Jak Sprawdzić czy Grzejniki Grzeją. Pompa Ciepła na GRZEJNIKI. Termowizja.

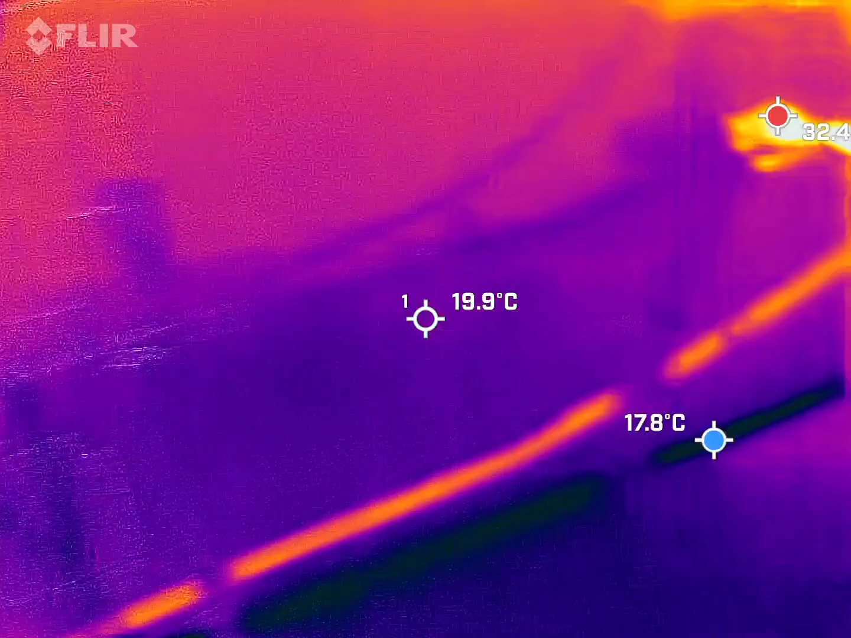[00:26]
On screen: spot 19.9°C, min 17.8°C
interesuje strata mojego zbiornika wejście i wyjście
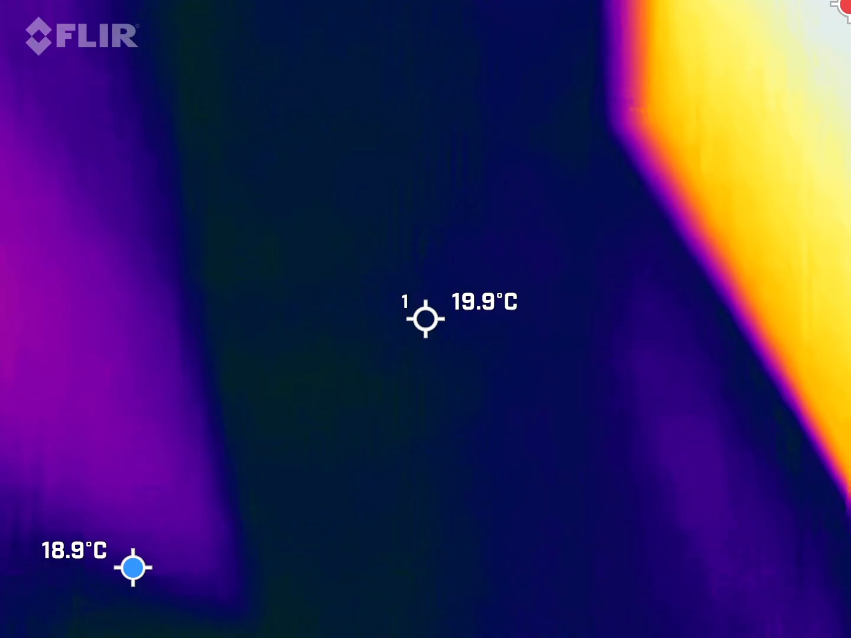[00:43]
On screen: spot 19.9°C
ciemno tu trochę dobra u dziadka pierwszy grzejnik grzeje cały elegancko tutaj widzicie
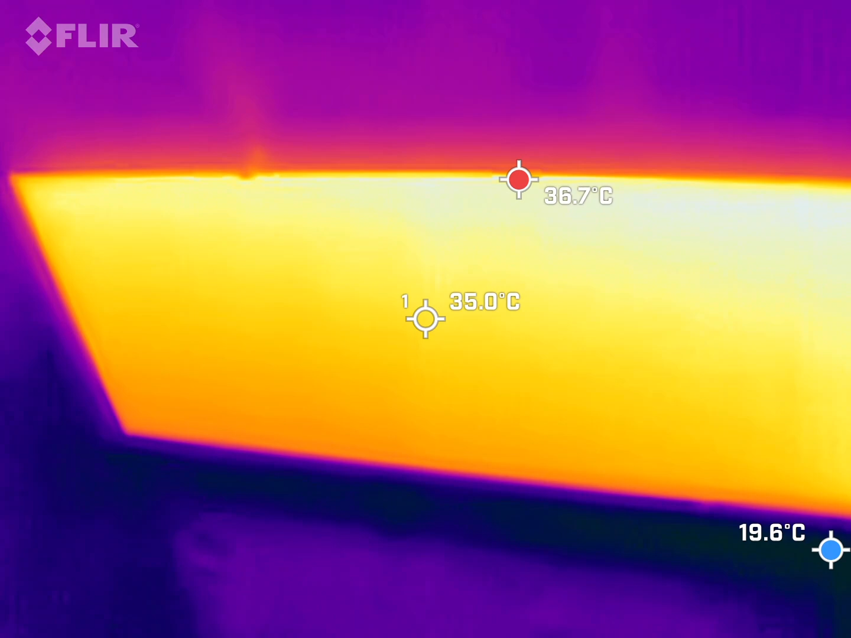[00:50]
On screen: spot 35.0°C, max 36.7°C, min 19.6°C
36,7 pokazuje pomiar jakieś błędy na pewno
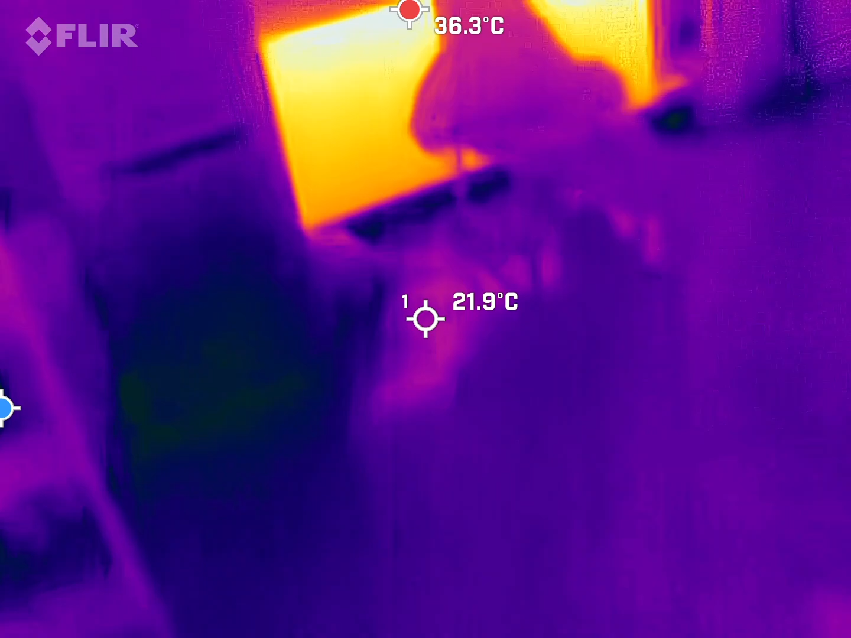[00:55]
On screen: spot 21.9°C, max 36.3°C
są drogi grzejnicze tu są pojedyncze grzejniki panelowe grzeje
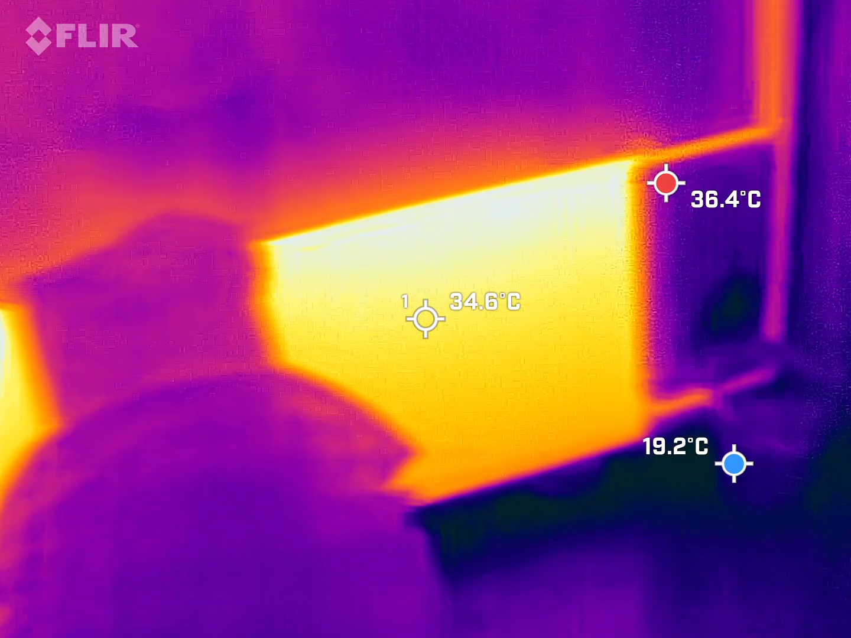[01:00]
On screen: spot 34.6°C
ładnie
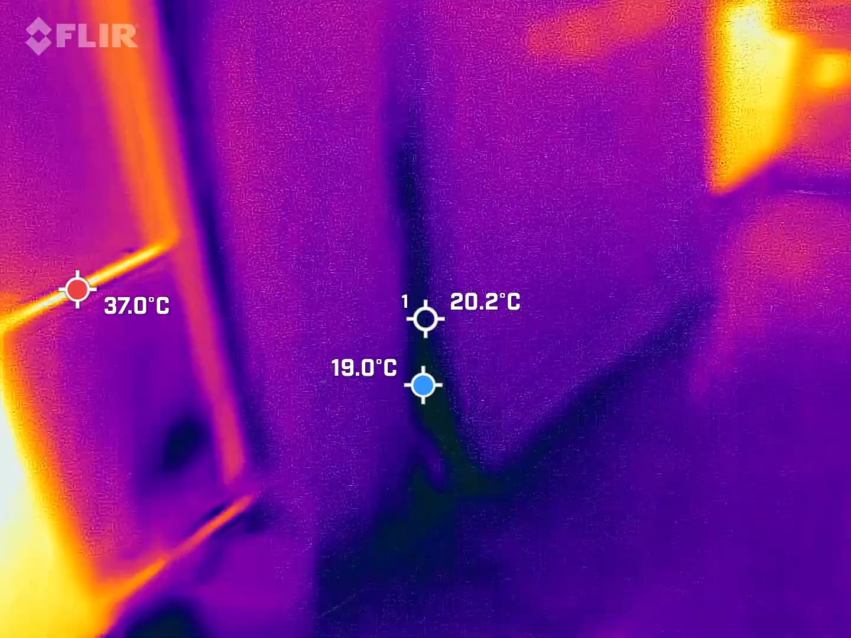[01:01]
On screen: spot 20.2°C, min 19.0°C
tutaj jest sporo
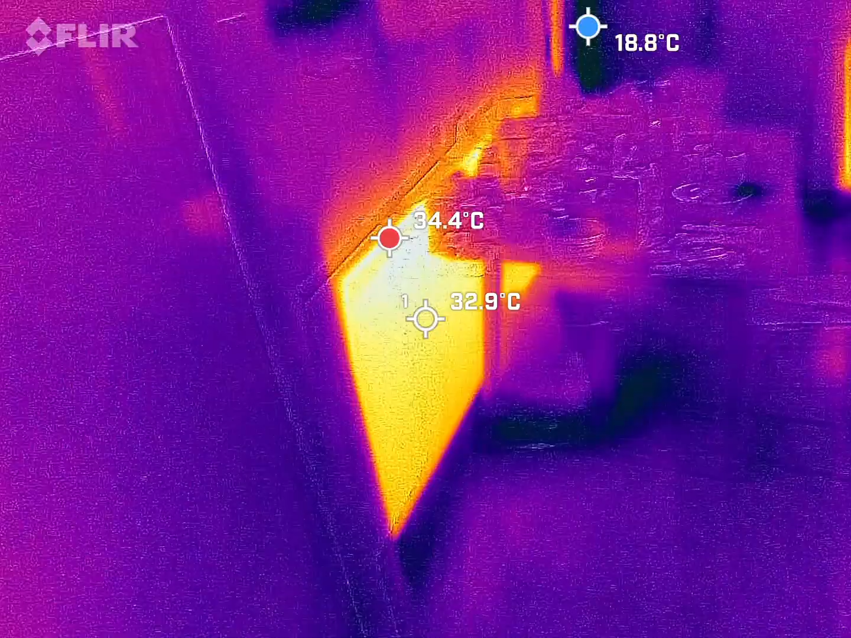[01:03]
takiej przerwy o coś mi ostatnio rozłącza tą kamerę termowizyjną
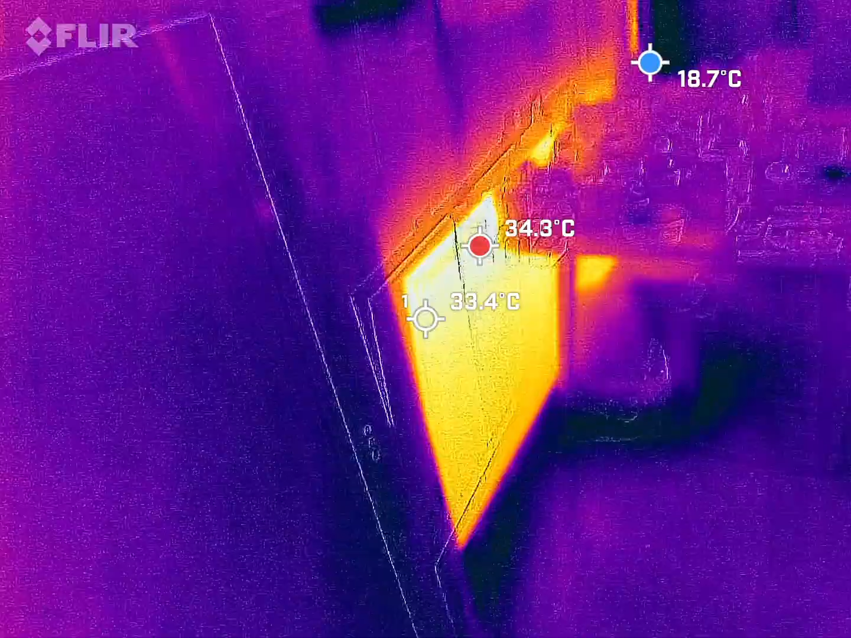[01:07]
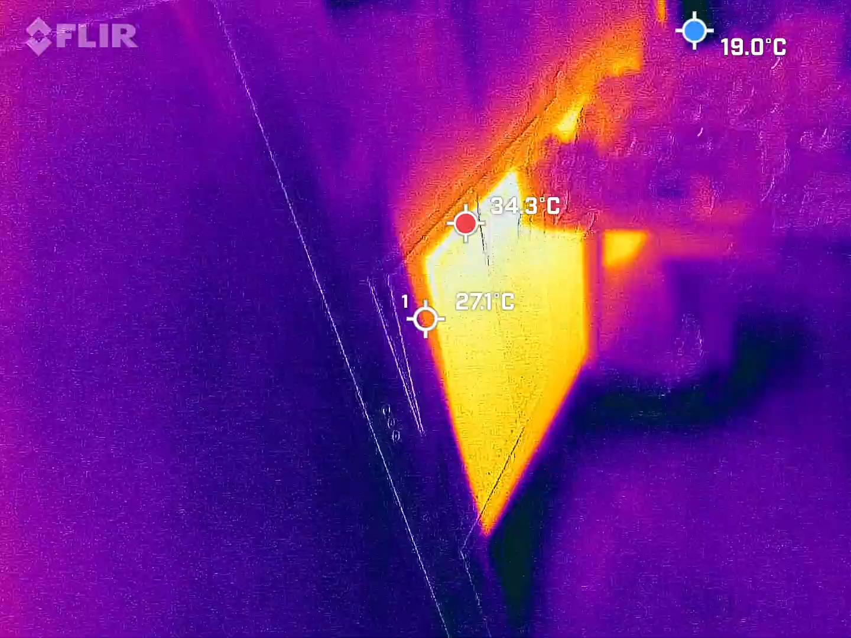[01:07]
On screen: spot 27.1°C, max 34.3°C
także będą przerwy dobra mamy tutaj trzecie